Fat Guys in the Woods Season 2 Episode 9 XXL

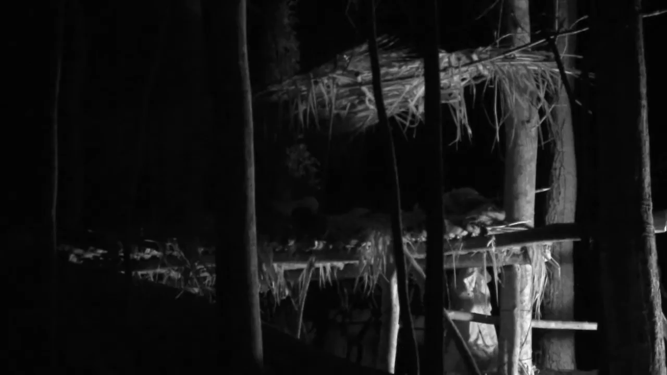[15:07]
Dude, there's so much weight in this shelter right now, man. It's not even creaking or popping or anything.